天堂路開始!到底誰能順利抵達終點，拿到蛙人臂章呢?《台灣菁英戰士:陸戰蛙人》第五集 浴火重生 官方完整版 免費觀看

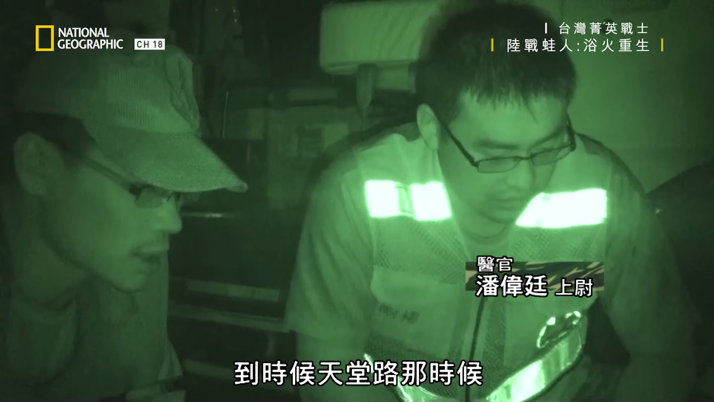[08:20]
啊，像那个， 就是到时候天堂路那个时候再给他吃止痛药，或者是再打一次那个止痛针。
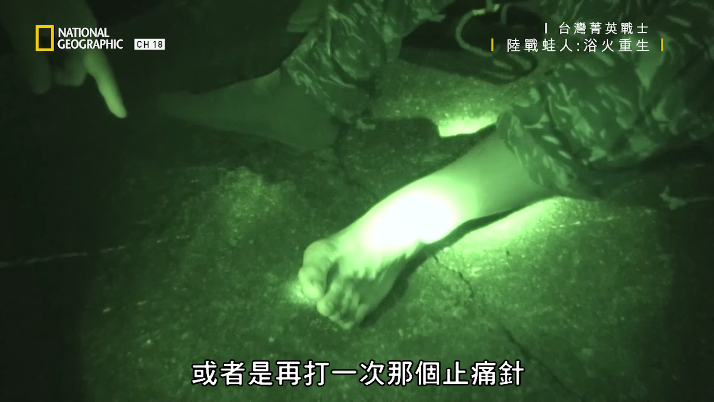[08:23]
啊，止痛针还能再打吗？ 因为他昨天已经打两针了，所以。
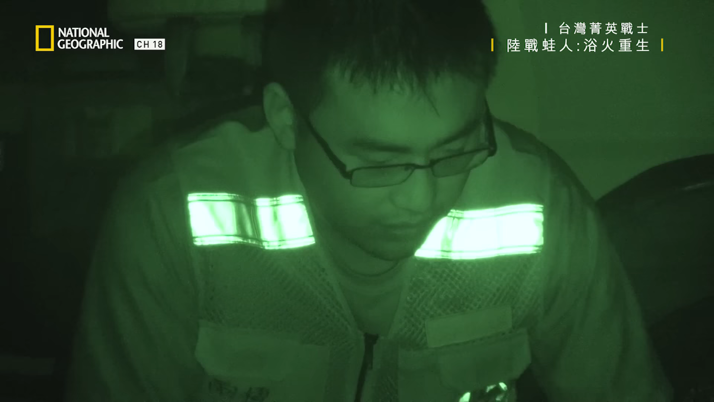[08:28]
艇长赖一轩决定要伸出援手。 大家都一起辛苦到这里，所以我们想要带着他们一起结训。等一下我会把曾汉林跟我绑在一起。上一节喝双水。